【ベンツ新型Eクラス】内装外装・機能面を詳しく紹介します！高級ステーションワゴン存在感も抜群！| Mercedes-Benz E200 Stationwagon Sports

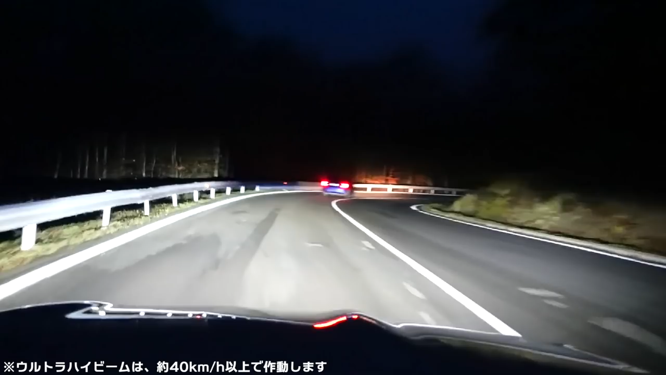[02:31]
最大650m先まで照らしてくれるウルトラハイビームという機能も備わっているので、街灯がない道路でも安心して走行することができちゃいます。個人的にEクラスでお気に入りなポイントとしては、